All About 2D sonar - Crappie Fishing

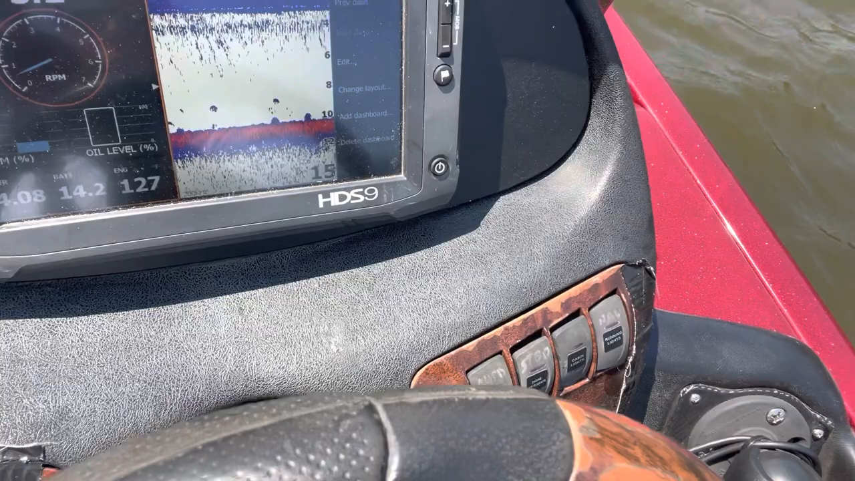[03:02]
I got it double screened once for a 2D sonar. I want it for my engine stuff.
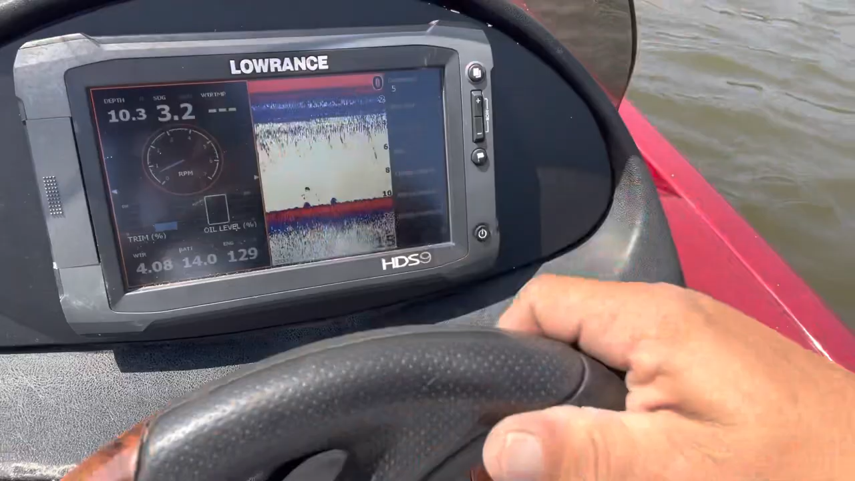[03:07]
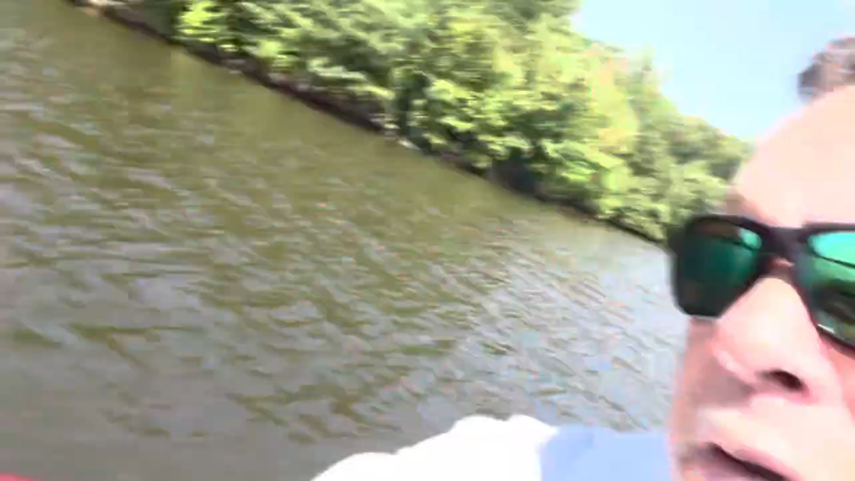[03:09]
So we'll find some brush piles on 2D today. All right, graph one right here, y'all. Let me see if I'll find it again.
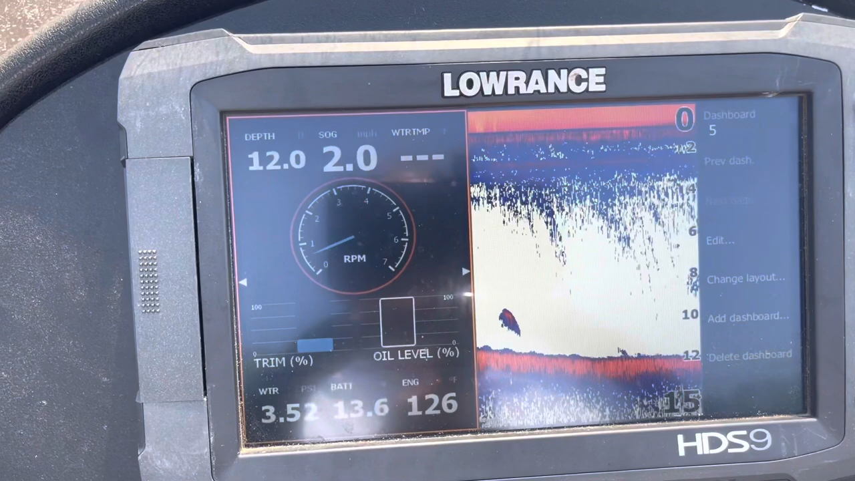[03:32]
So about 12 foot of water. There. See here?
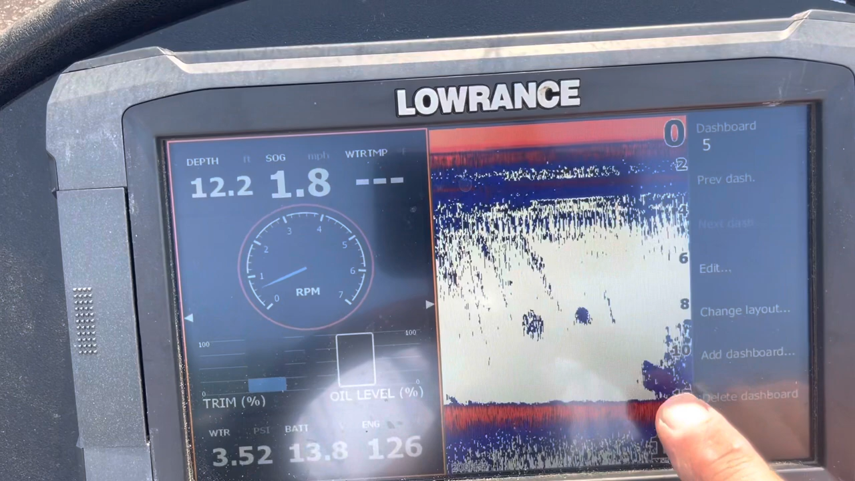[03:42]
On screen: depth 12.2 ft, speed 1.8 mph
See this brush pile? That's brush. Don't see a lot of fish around it. There's some bait beside it. That's a good brush pile on 2D.
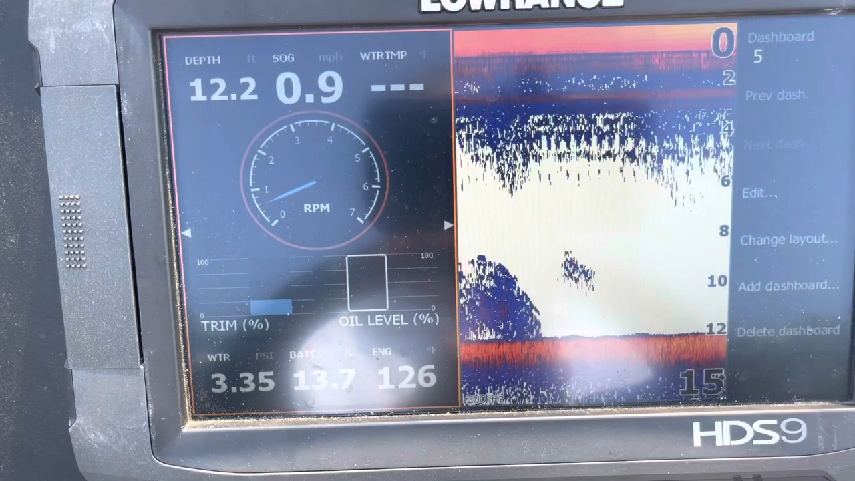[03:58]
On screen: depth 12.2 ft, speed 0.9 mph
But not a lot of fish there. All right, let's look at this next brush pile, y'all. There's a little something. Stump or something. Again, we're in 10, 12 foot of water. Look at there. There's a little more structure. It's got some fish over the top of it too.
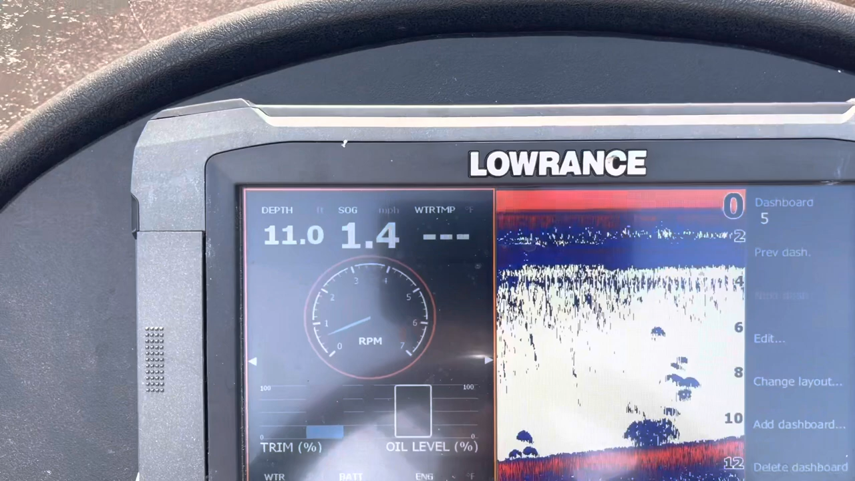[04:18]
On screen: depth 11.0 ft, speed 1.4 mph
I got my gain or my sensitivity cut up. I like for it to be cut up. I kind of, I like reading through the static sometimes. You just learn your equipment. You know what?
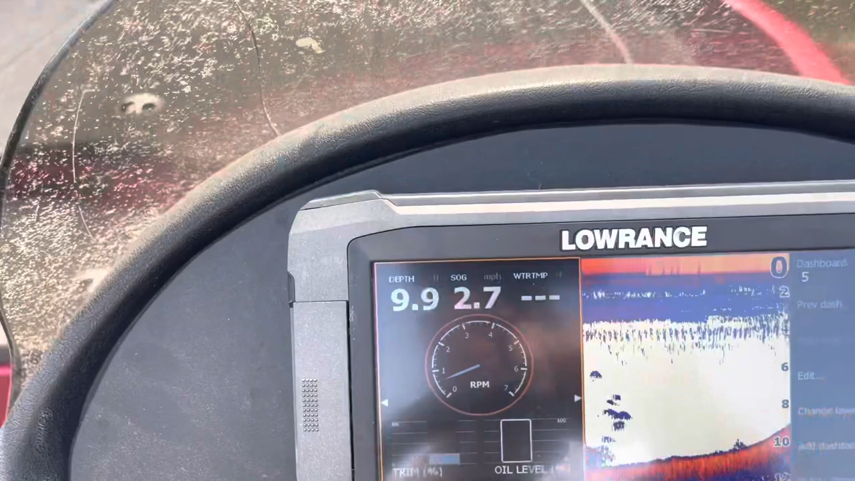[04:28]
On screen: speed 2.7 mph
You know what's a good setting? I ain't got too shallow. Yeah, I missed it. And that's another thing I'm seeing. There it is. There it is. There it is. See this big old fish?
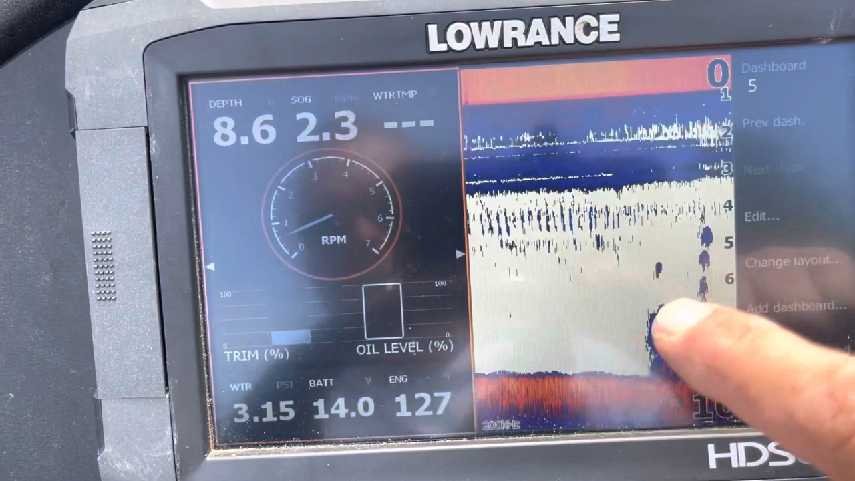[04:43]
Out over top of it. That's what I'm seeing a lot of.
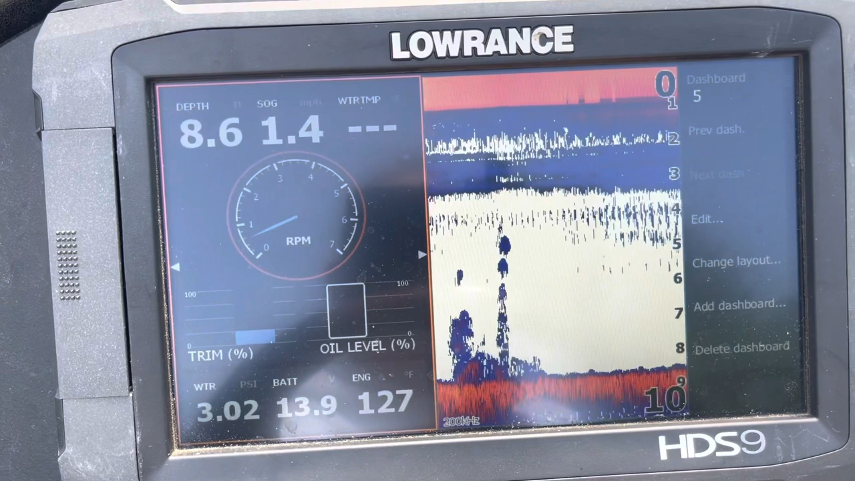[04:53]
there it is.
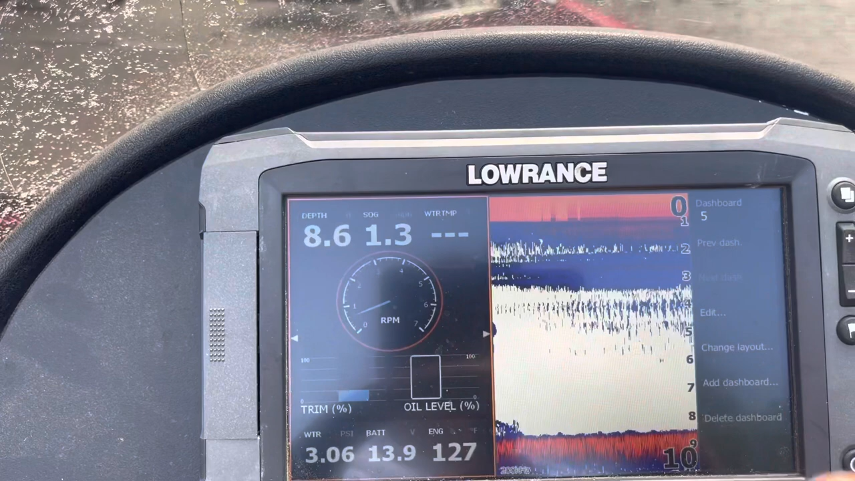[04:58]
There it is. There it is. See it? See? There's some small fish around it. there it is.
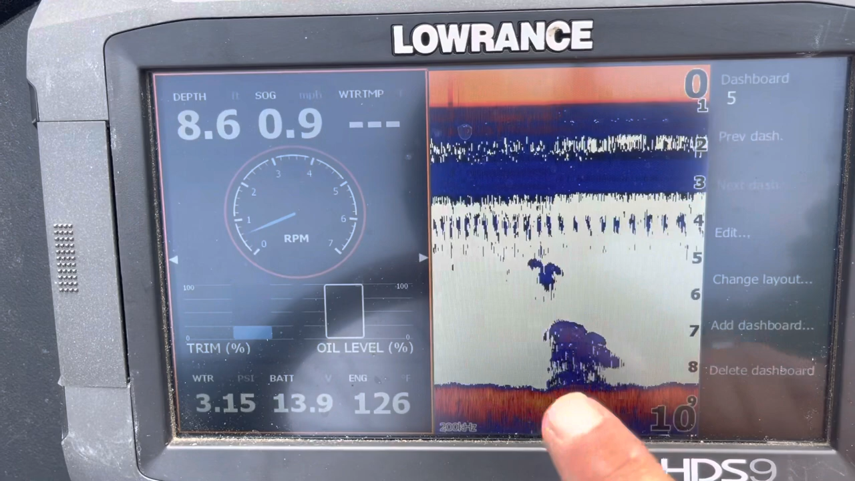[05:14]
On screen: depth 8.6 ft
Shad over top of it. There might be some big fish mixed in with them.
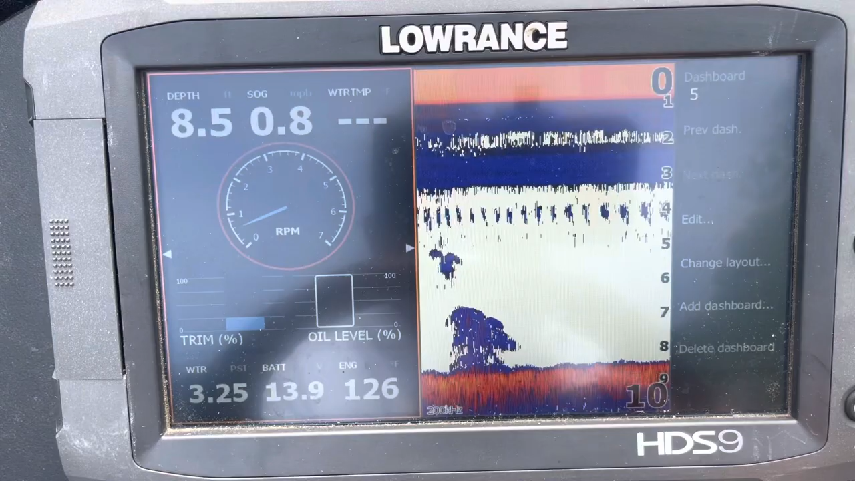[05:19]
Good search tool. Old school stuff. That's a big arch.
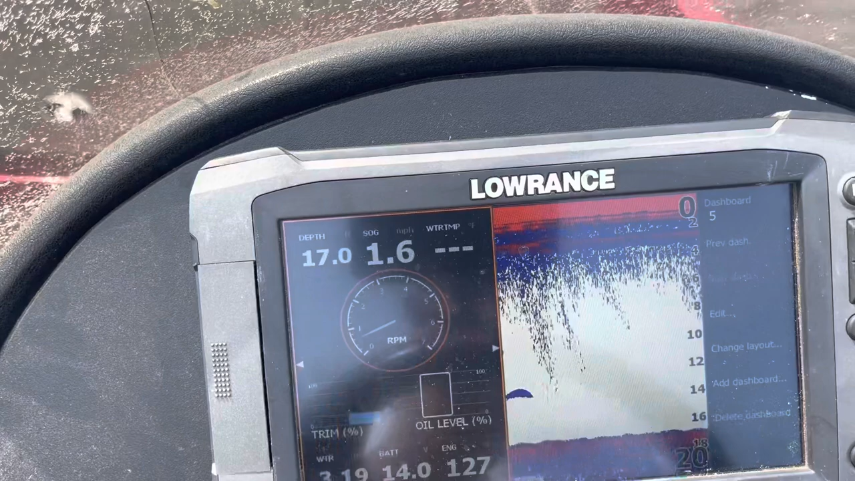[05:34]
fish. There it is. See that pile there? There's a good pile. I could go over the top of the pile of the boat if I had a marker back on my hand. Look at that big old fish sitting on top of it. Big fish on top of it. That's a, that's a good brush pile. But anyway, I'd go past it and then throw my marker.
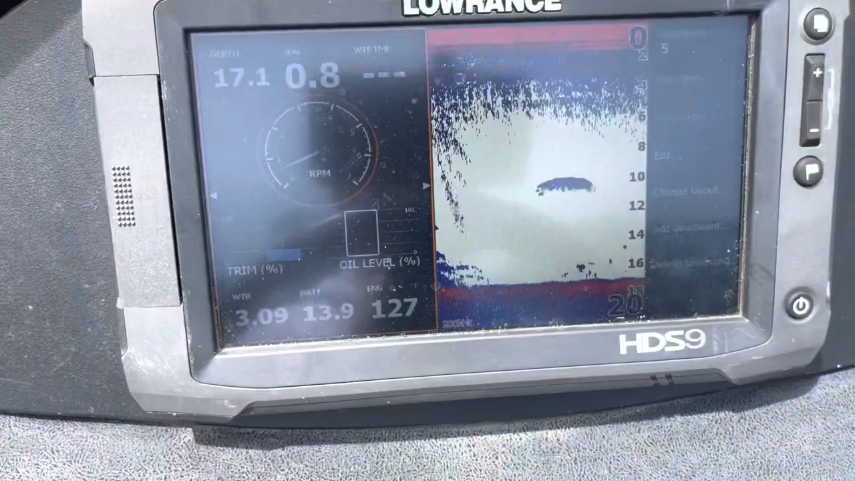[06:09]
You know, big fish are. That's pretty cool.
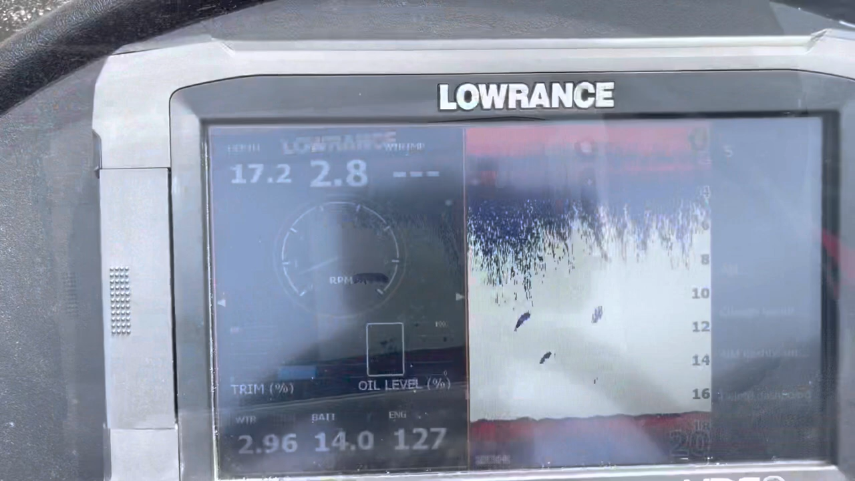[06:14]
Oh, here's another one. I gotta find it. This one's a pretty big one too. That last one was a big one.
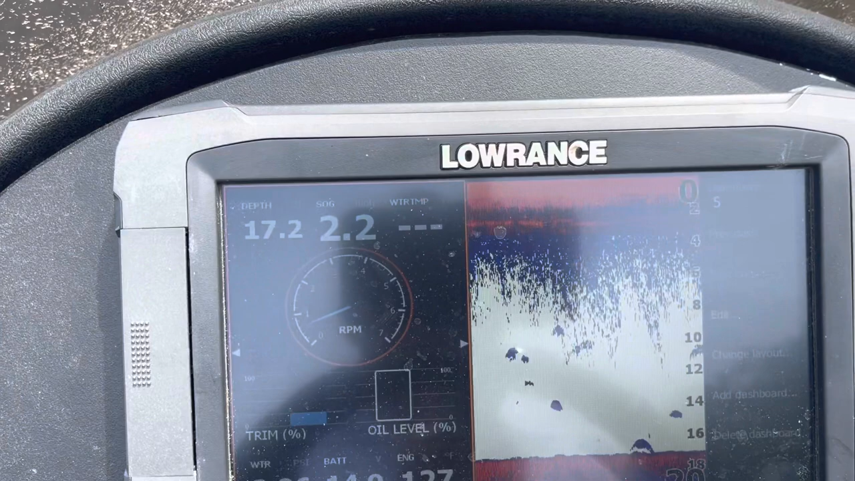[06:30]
But last, these last two piles, they're out a little deeper. See, you can see my 17 foot of water or so.
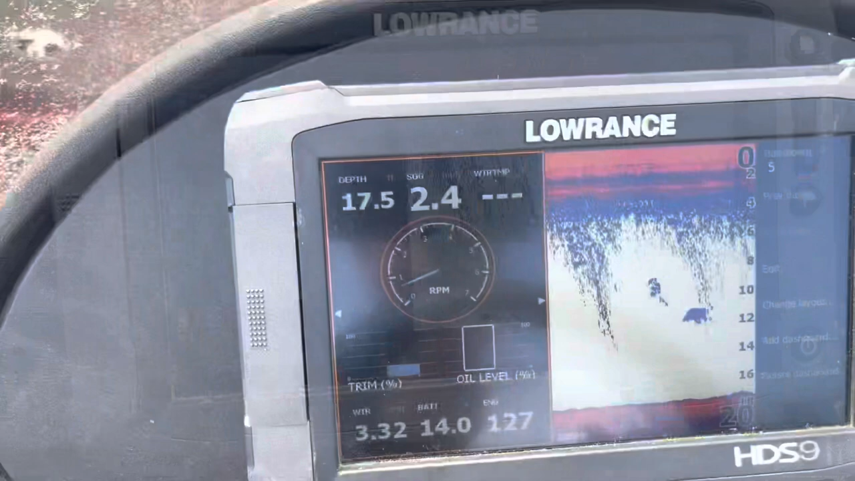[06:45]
And y'all, this is something I do is I ride around. I don't spend all my time. There's some more bait fishing like you see on me on camera. I mean, I do ride there.
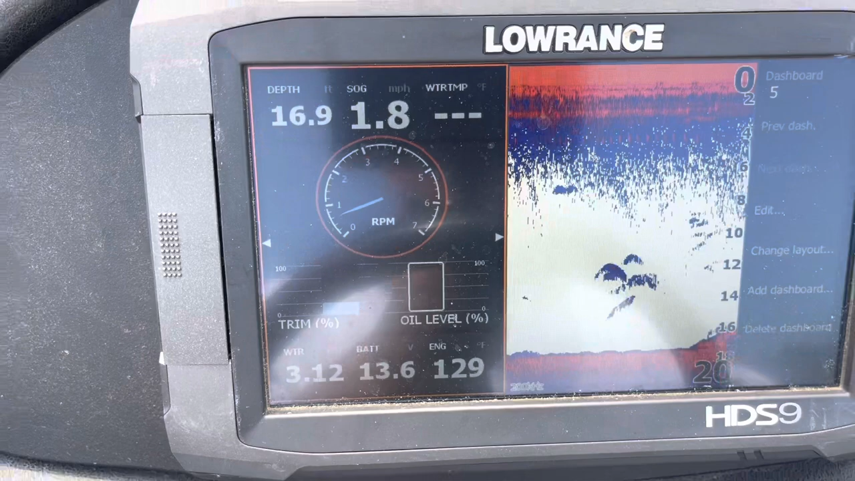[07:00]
On screen: depth 16.9 ft, speed 1.8 mph
There's something hard to come up off the bottom. Might be rock. See the bright red. That's harder structure.